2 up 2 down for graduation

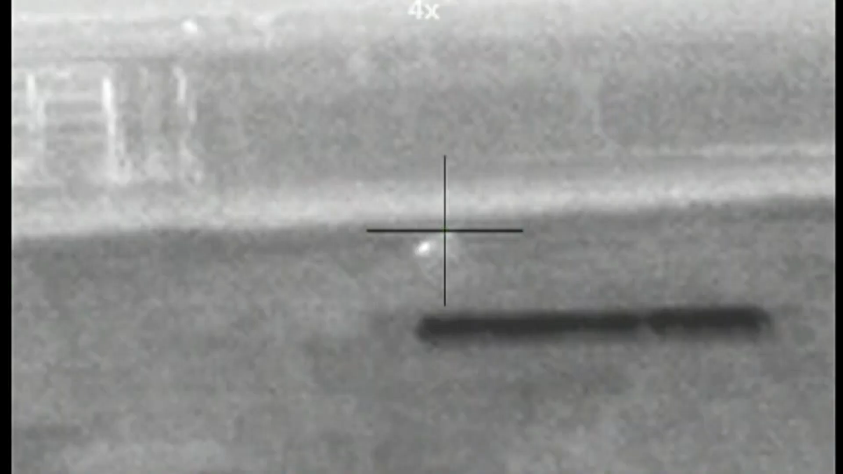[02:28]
okay I got it really zoomed up but
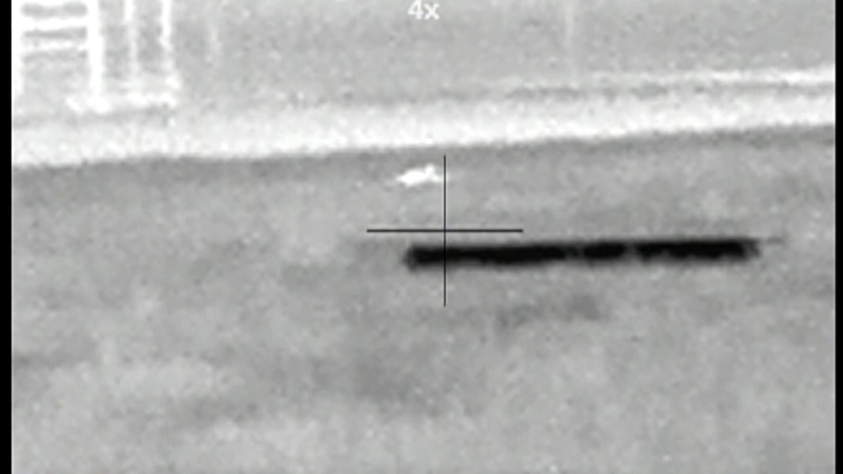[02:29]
check him out don't move the rifle he's laying down with his leg up in the air you
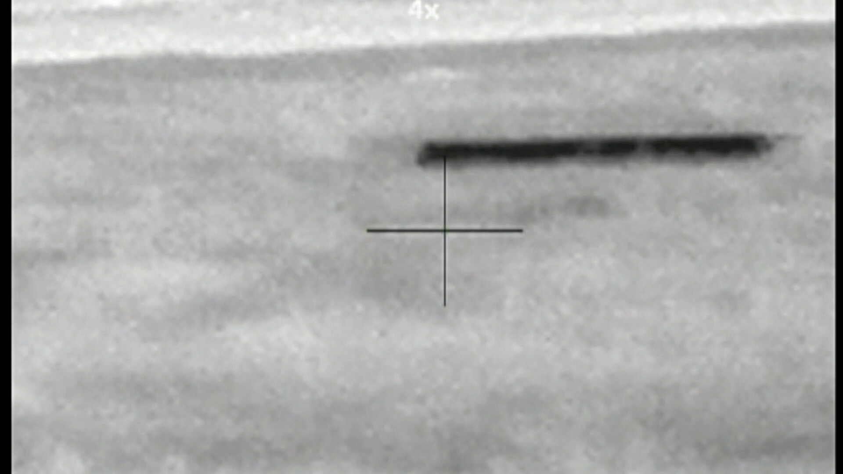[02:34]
got it I see him he's about 320 okay
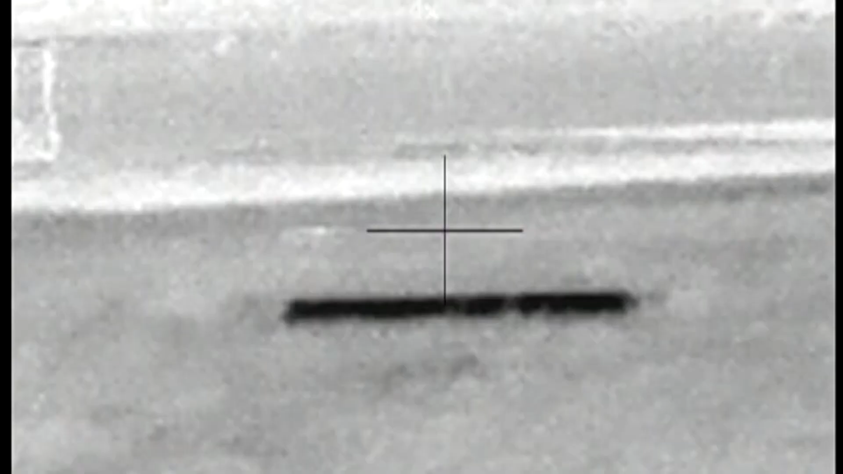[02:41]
we're gonna keep calling because there's more here
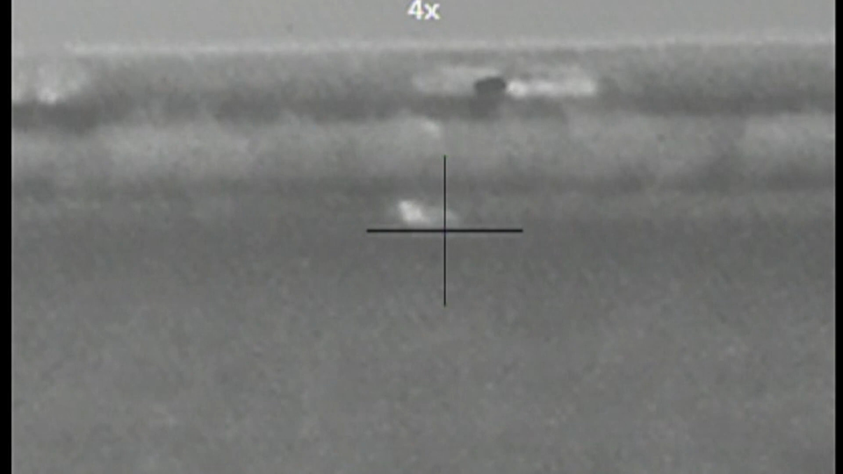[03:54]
shot him a little far back he's a lot farther than the other one look at him